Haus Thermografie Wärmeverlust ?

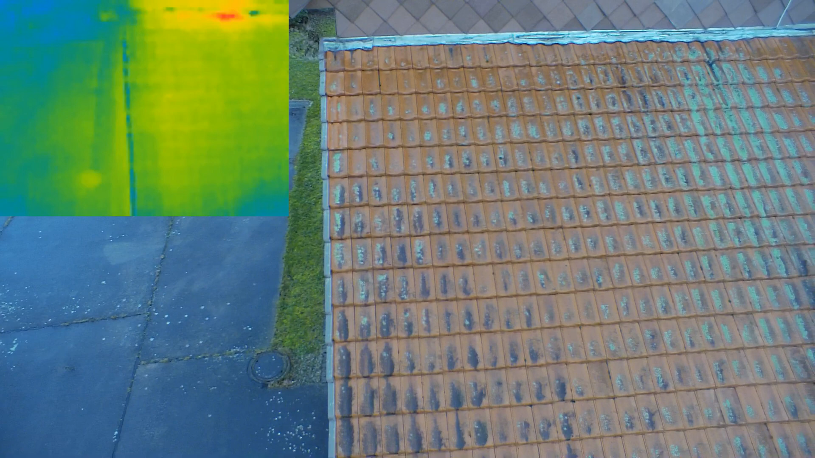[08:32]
Da haben wir dann sehr interessant entdeckt, dass da ist das Dach, was zu der Giebelwand geht. Da ist oben ein sehr hoher Wärmepunkt, wo ein großer Wärmeverlust draus ist. Das Blöde ist, das ist eigentlich ein Boden, der gar nicht, wo keine Wohnfläche drunter ist. Das heißt, da drunter die Wohnung, die hat an der Decke eine schlechte Isolierung, dass die Wärme in den Raum übergeht und da rausstrahlt. Das heißt, wir müssen da nochmal genau reingucken.
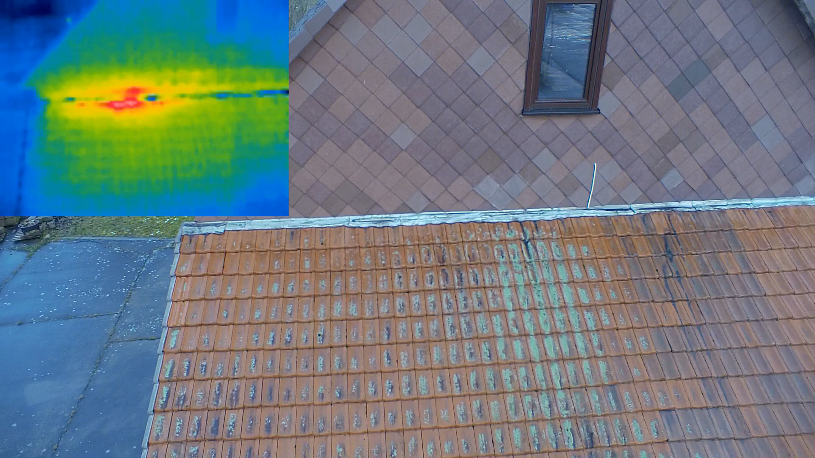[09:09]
Es könnte auch sein, dass da irgendwelche Heizungsleitungen langgehen, die vielleicht nicht isoliert sind und da nacharbeiten. Aber da muss der Kumpel dann halt mal schauen.
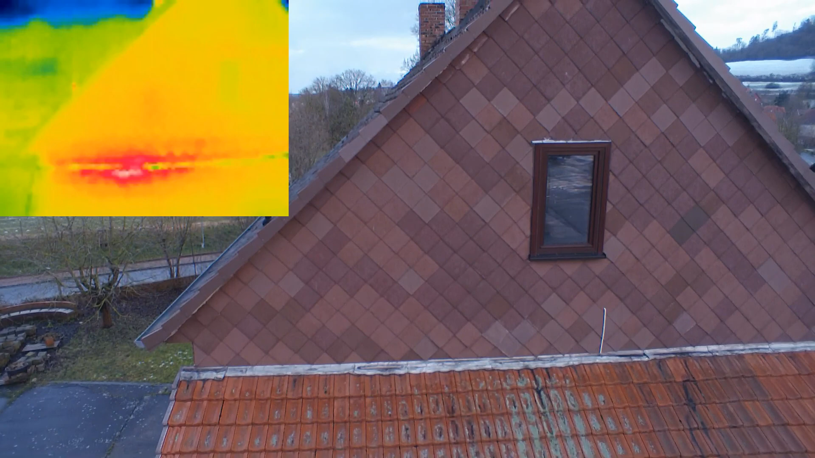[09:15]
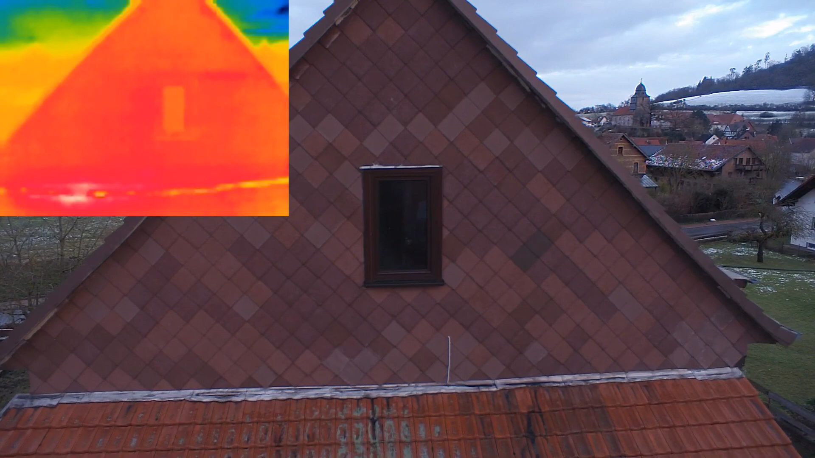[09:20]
Da sieht man auch ganz gut, dass die Bleche eigentlich sehr kalt sind, aber die Stellen,
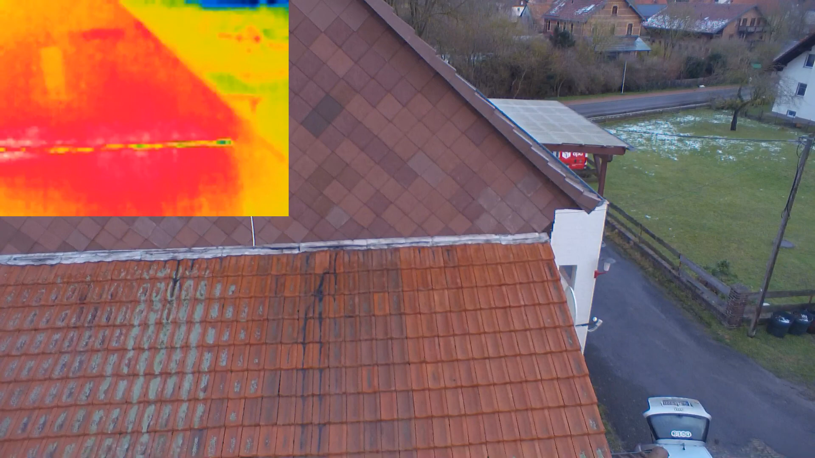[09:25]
wo die Bleche dann auf dem Dach auffliegen, dass da an der einen Stelle hauptsächlich rauskommt.
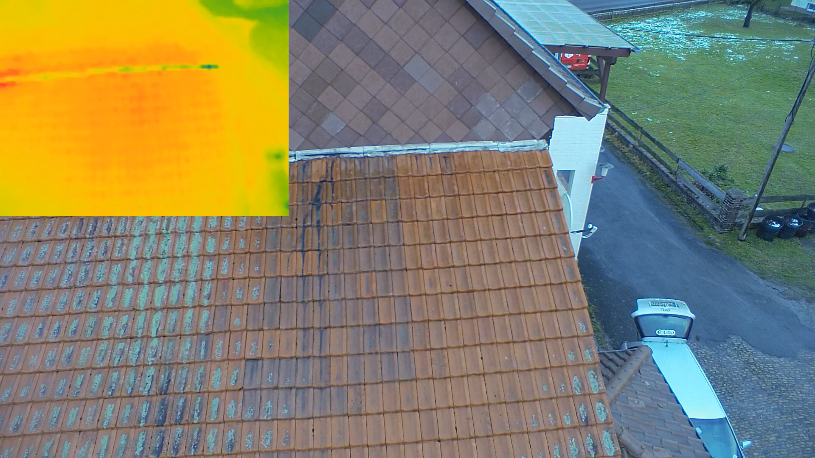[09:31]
Und da haben wir so bis 8 Grad Wärmeunterschied gehabt. Das war schon wirklich krass. Ich habe dann gleich auch nochmal umgestellt von Rainbow auf Fusion.
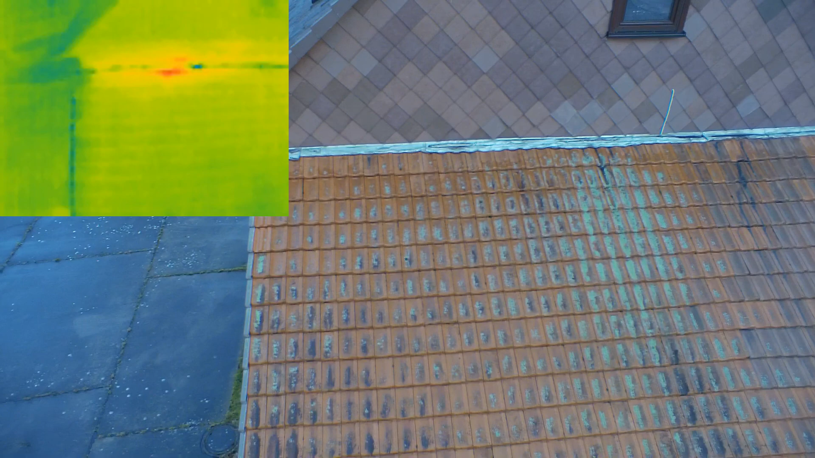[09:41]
Das heißt, dass da andere Farben kommen und da muss man ja auch mal ein bisschen was testen. Und da hat man das auch nochmal ganz gut gesehen. Und unten an dem Fenster, da sieht man auch,
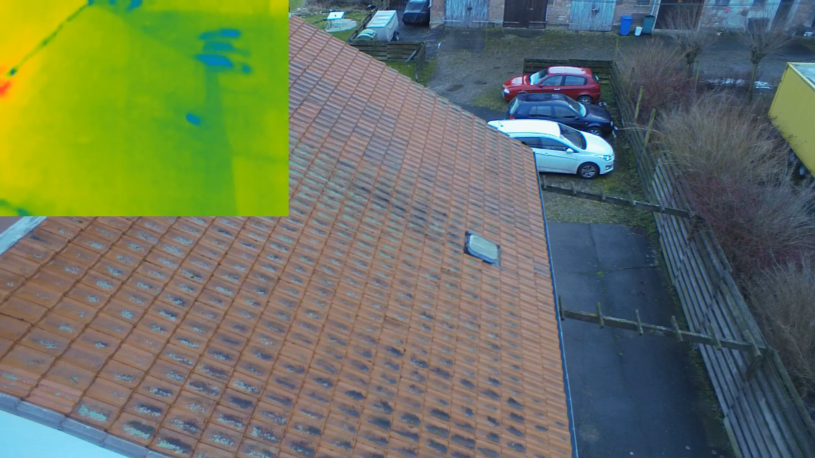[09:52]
dass es eigentlich so ein Bodenteil, was gar nicht geheizt ist. Aber da ist ganz schön Wärme, was da flöten geht quasi.
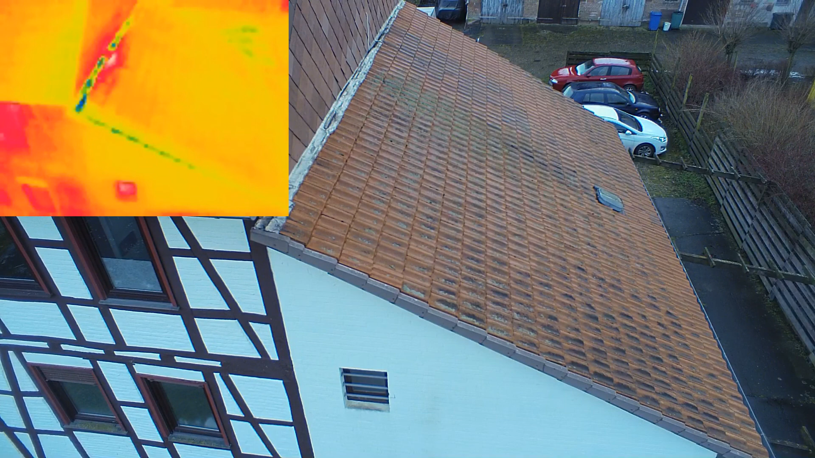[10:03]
sieht man dann auch wieder, dass die Fenster an der obersten Seite ein bisschen mehr Wärmeverlust haben.
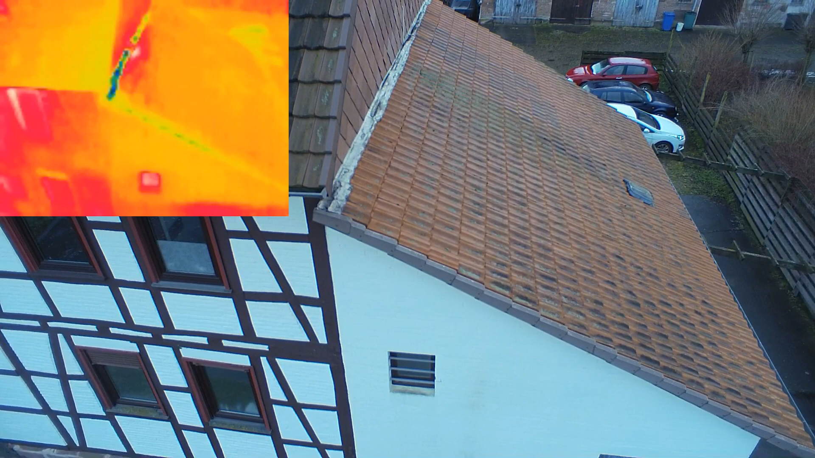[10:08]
Das ist auch ganz normal die Wärme im Raum, wo halt sie ja oben ist ja das wärmste Punkt und von daher geht da natürlich auch die meiste Wärme raus. Und das ist natürlich auch in der Höhe von den Jalousiekästen
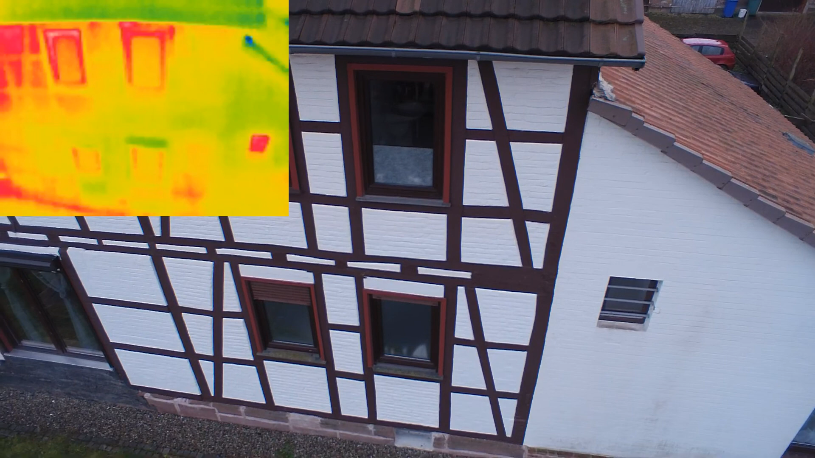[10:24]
und hier geht das eigentlich mit den Jalousiekästen noch, aber da sieht man dann auch die Holzfenster,
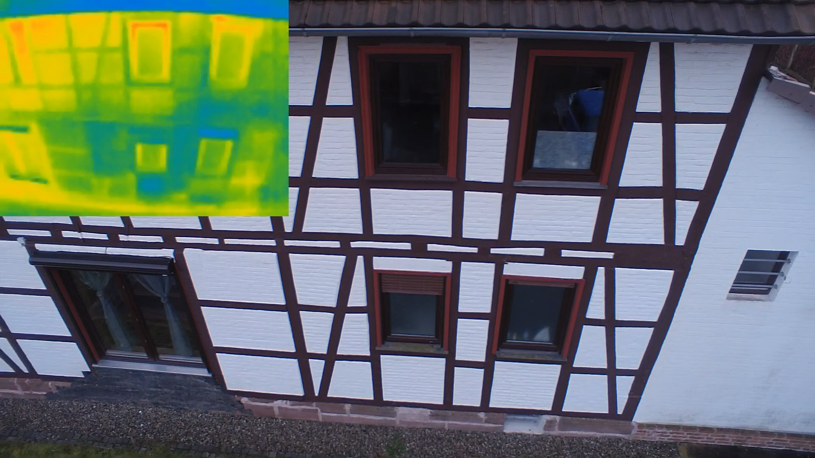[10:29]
dass das da nicht so gut ist, dass da die meiste Wärme noch flöten geht.